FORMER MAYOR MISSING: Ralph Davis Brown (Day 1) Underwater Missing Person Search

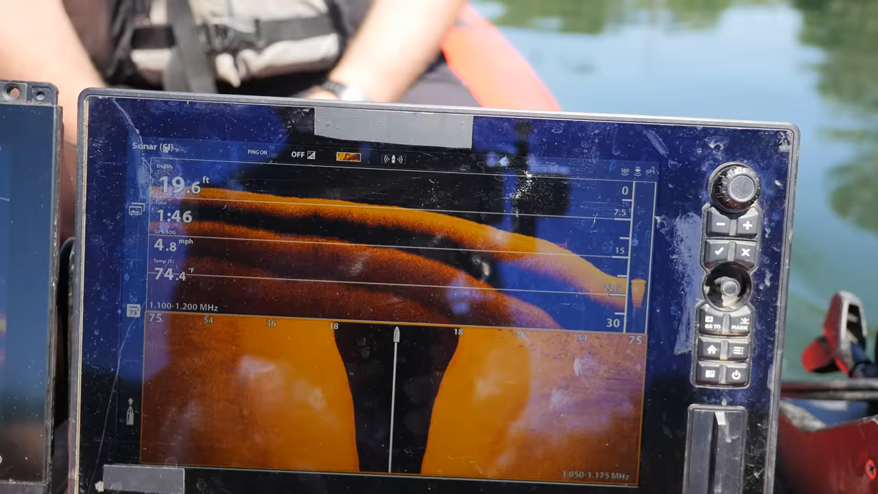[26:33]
On screen: depth 19.6 ft, speed 4.8 mph
So this is where the vehicles have been spotted in here before, where they've just completely come straight down this ramp here.
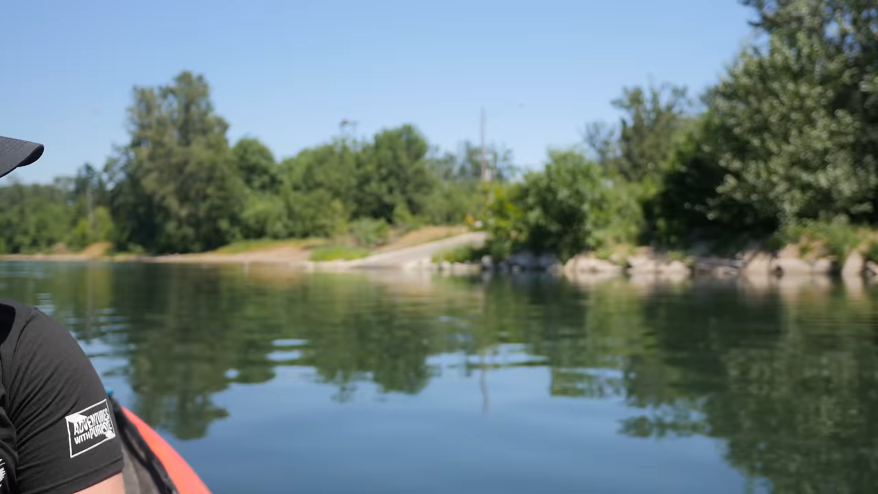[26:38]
What are you seeing about, maybe 50, 60 feet away? Uh, 35 feet over there. 35? Yeah.
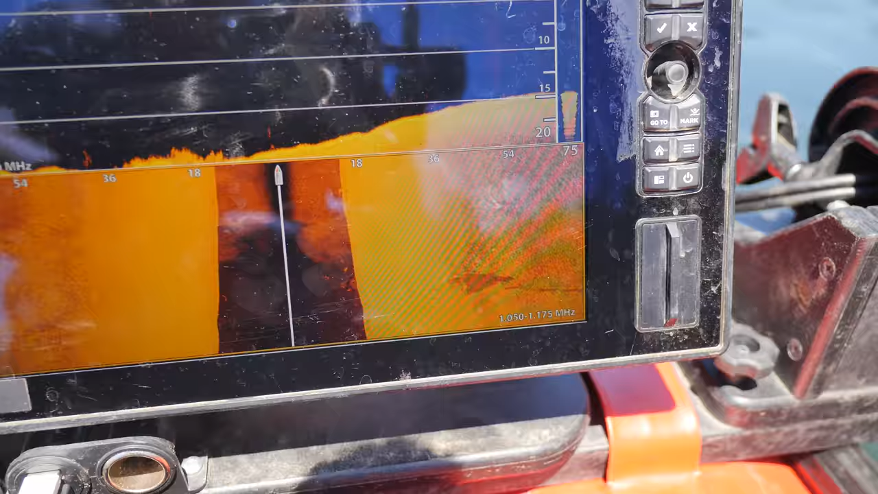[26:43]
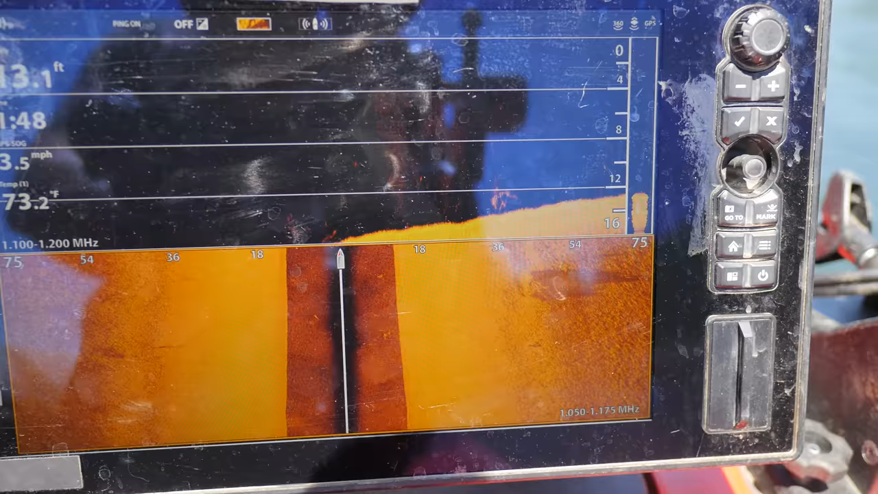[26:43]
On screen: water 73.2°F
Might have another one here too. Not sure on that one.
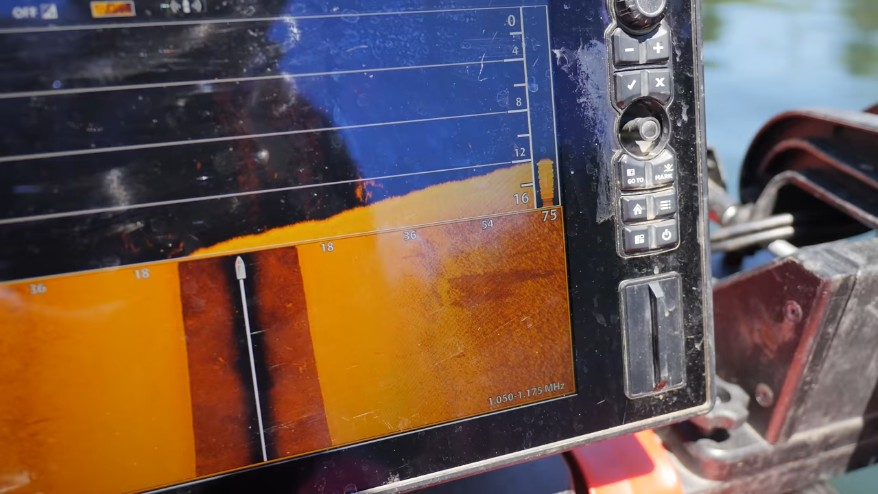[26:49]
We'll get a better reading when we go upstream at 2.5 miles an hour. Okay. So if we look at this over here.
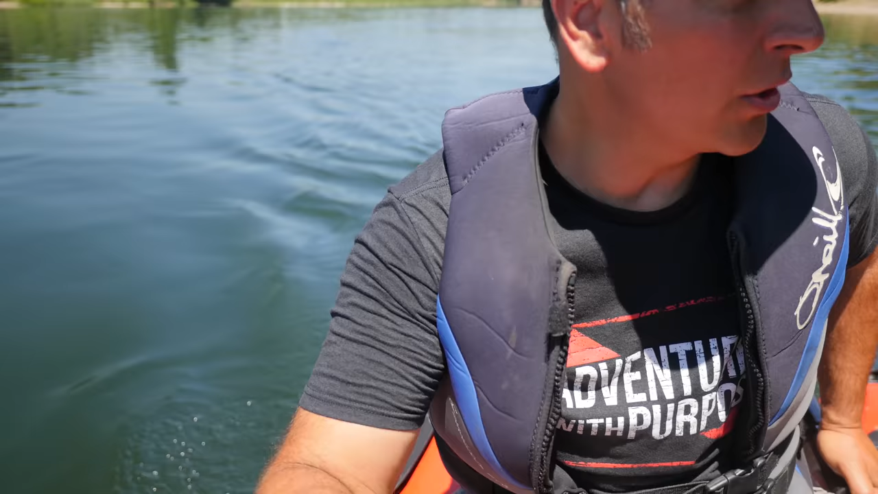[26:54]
So if, first of all, if you look at the water, see all this moss is floating down. Now take a look at this on screen here. What you have is you have a vehicle that's been covered.
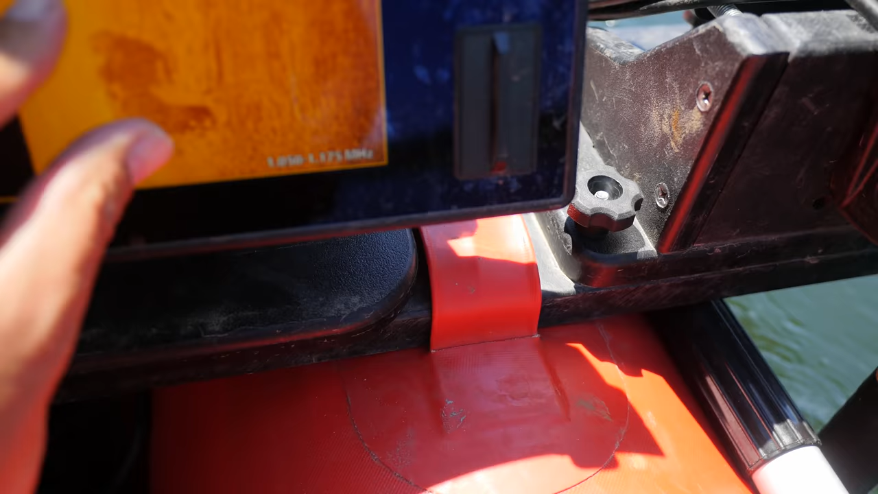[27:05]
Like, I mean covered by all of that moss and algae.
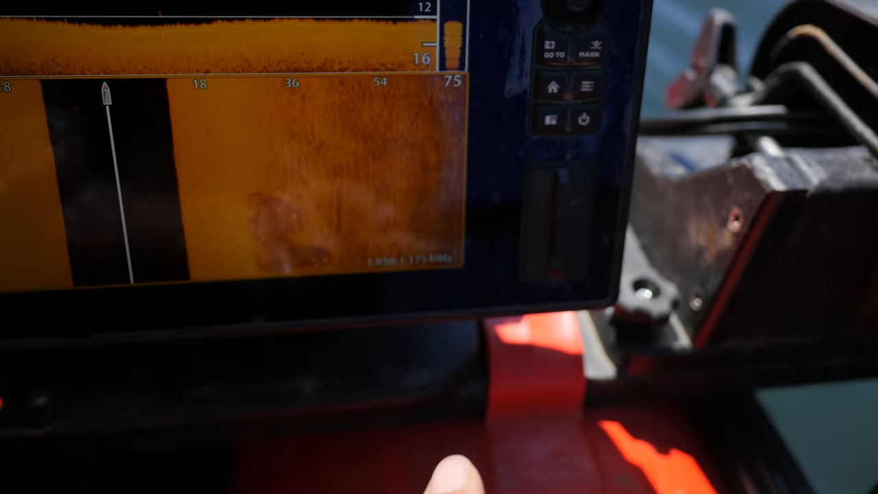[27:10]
So it doesn't really look like a vehicle, but I'm telling you, that's a vehicle right there. So let's just back up a little bit and put us right over it real quick.
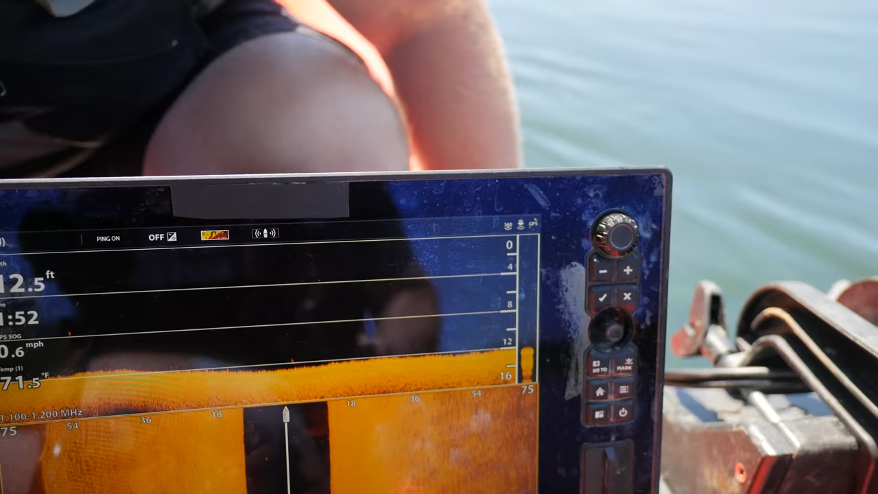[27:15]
On screen: depth 12.5 ft, water 71.5°F, speed 0.6 mph
All right, so we've got the ferry coming back across. We've got to stay back 200 feet.
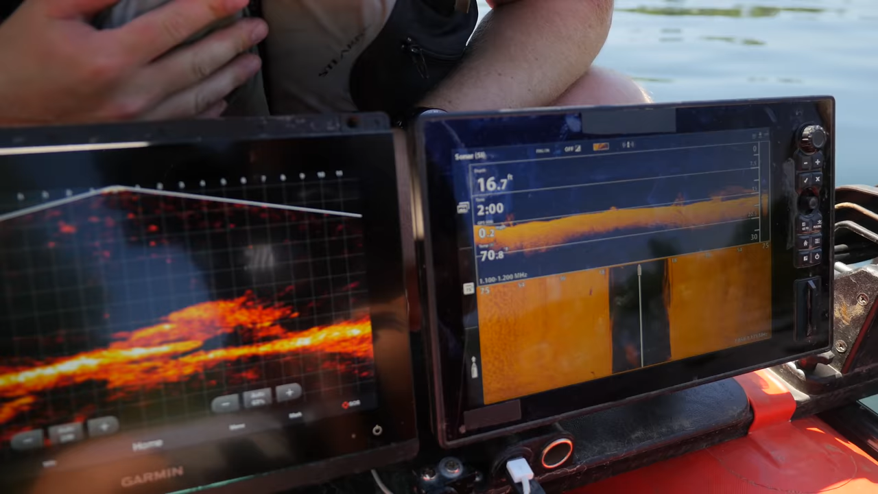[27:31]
On screen: depth 16.7 ft
So see how that's only like, uh, seven feet long? Yeah.
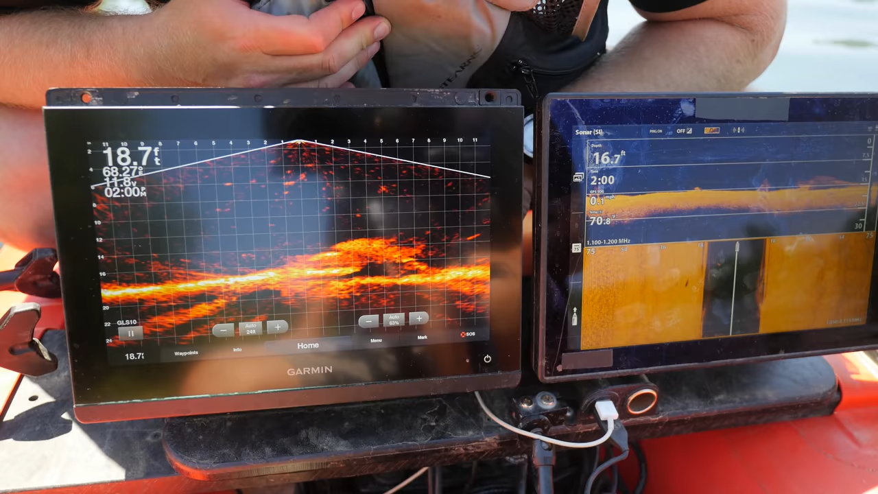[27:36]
So it's not, you know, 14, 16 feet long like the other one.
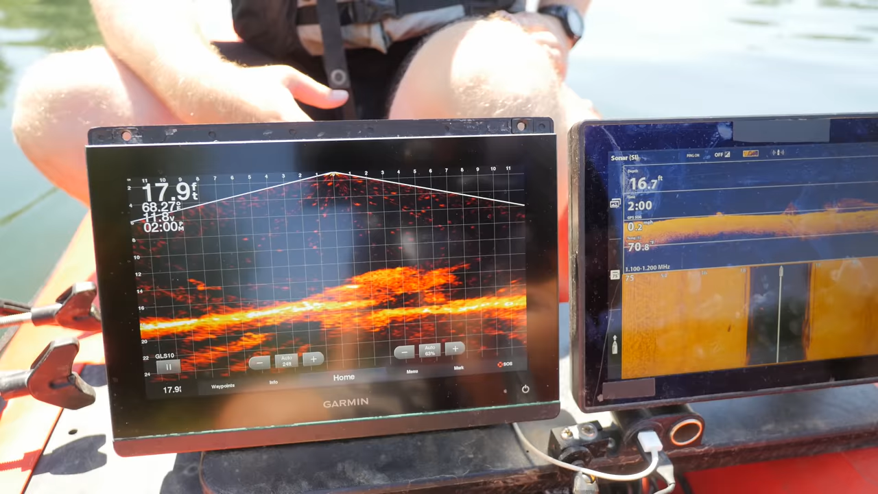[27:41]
But we could just need to be hitting at a different angle.
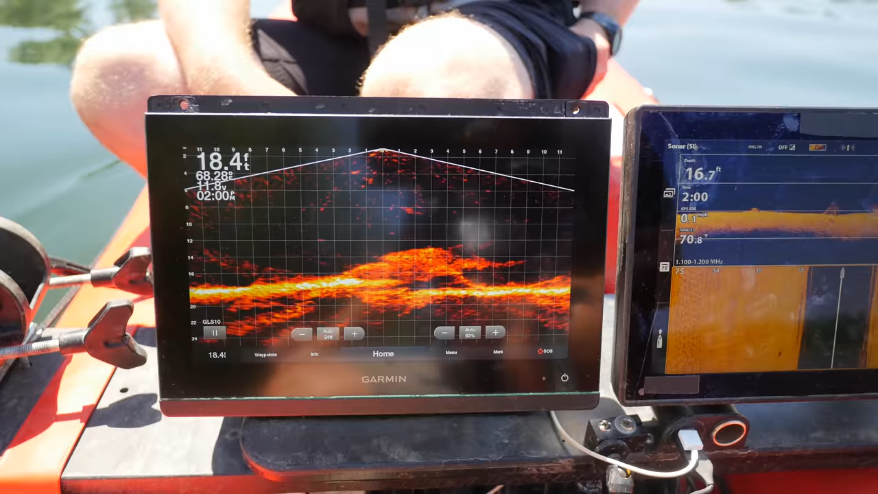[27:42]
So this is where it's right underneath this.
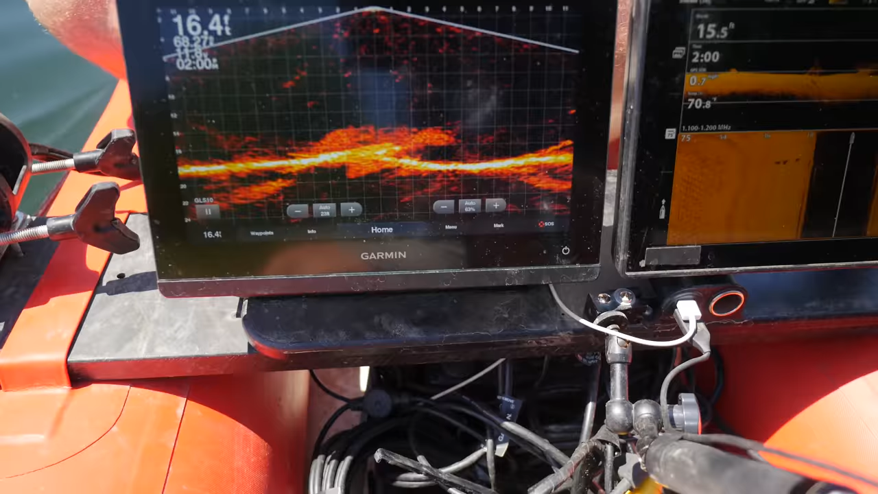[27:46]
And I'm trying to get like a full length on it. Like, can I get 12 to 16 feet out of it? So right now, Sam, there's supposed to be three cars in here.
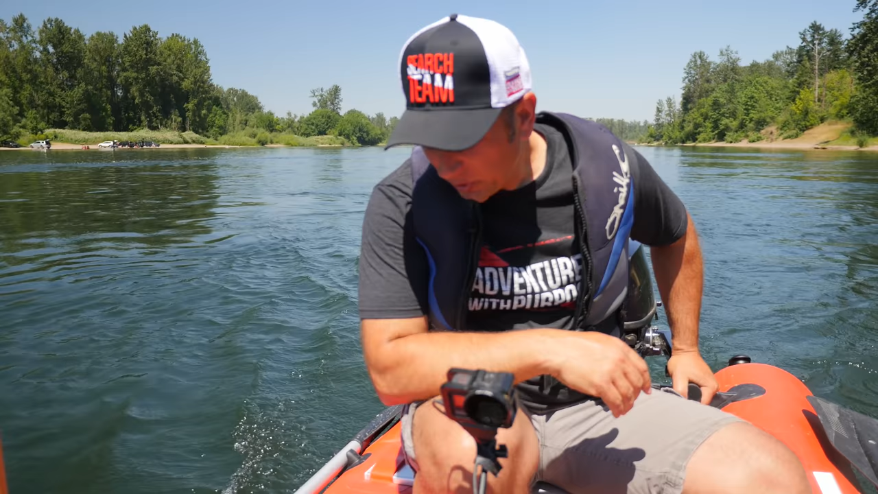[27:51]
Oh, I've only identified one one car. We could have a car right here.
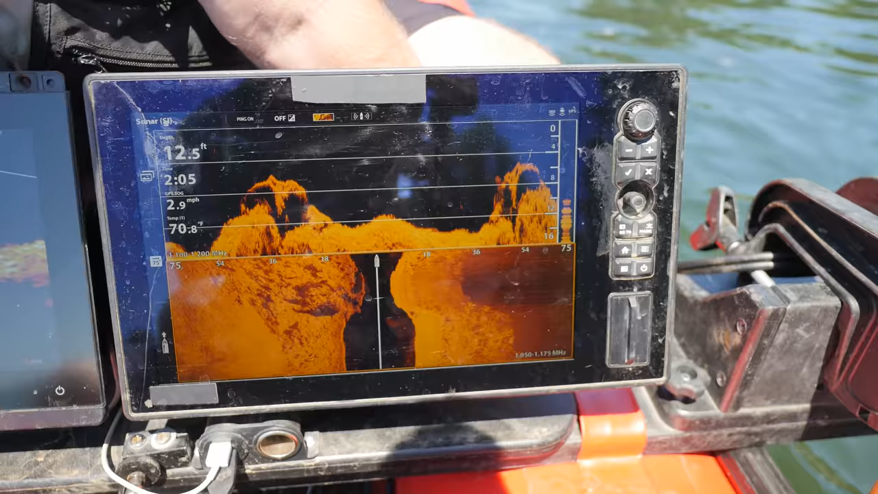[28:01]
On screen: depth 12.5 ft, water 70.8°F, speed 2.9 mph
Right here. Watch, we're going to come up on that car right here.
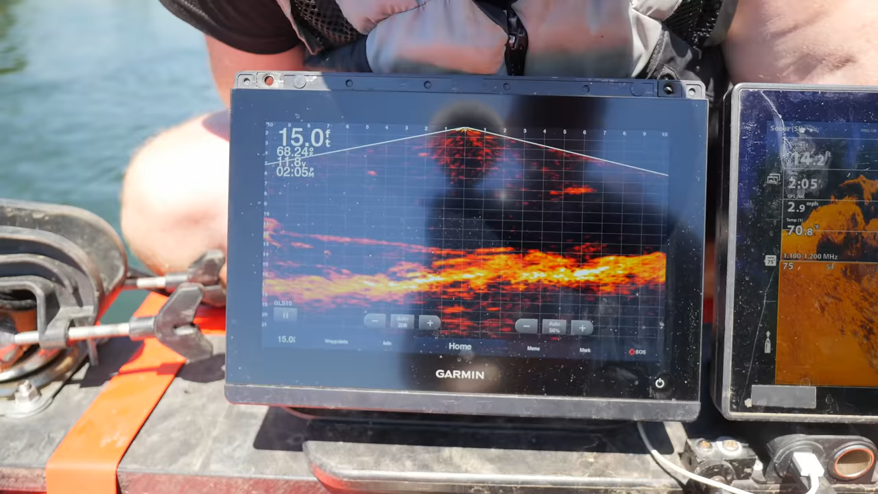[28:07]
Should be coming up on it like right down. There it is. Yeah, there it is. Yeah, that's definitely a wheel. Yep.
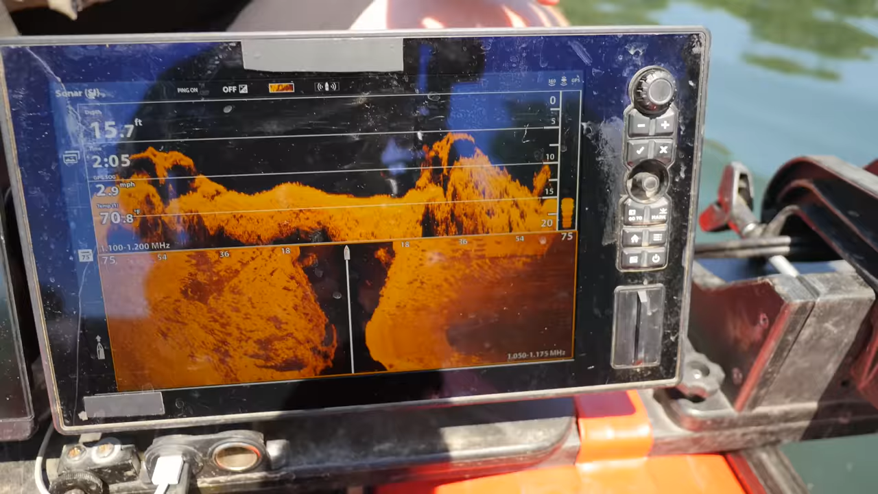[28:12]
On screen: depth 15.7 ft, speed 2.9 mph
And there it is right here. And there it is there. So we can at least dive on the two.
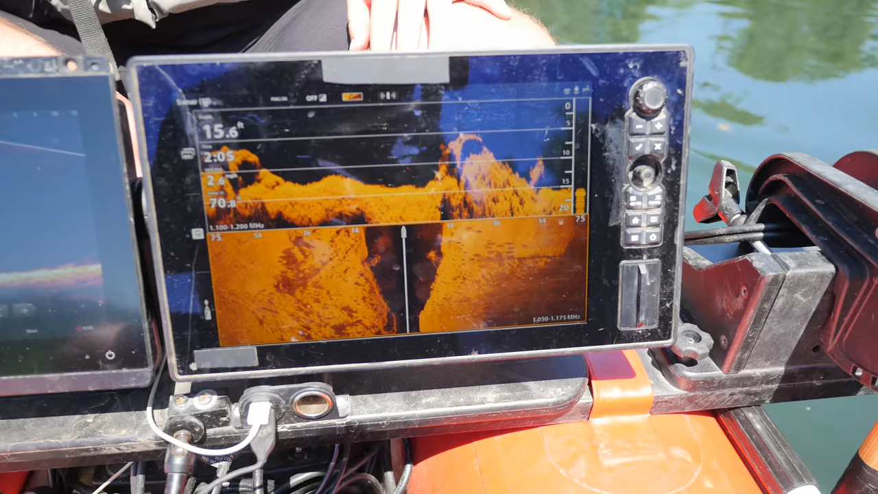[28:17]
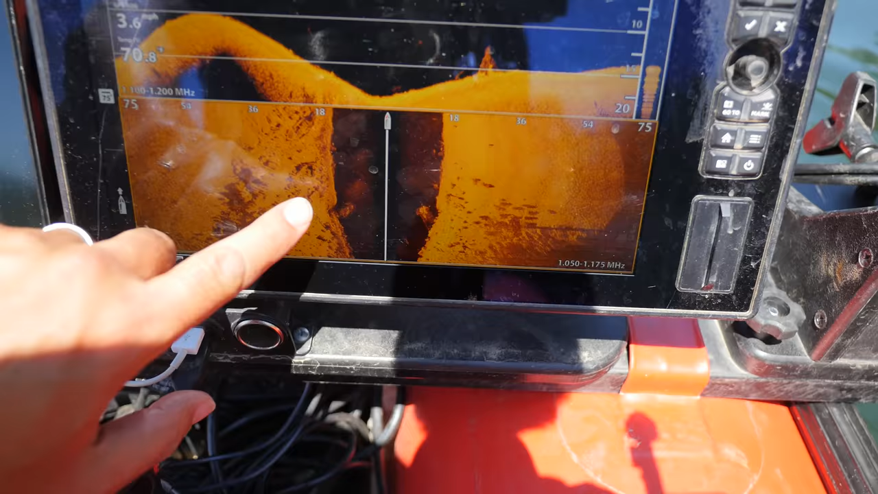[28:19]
But then, coming down here, do I have another one right there off to the left?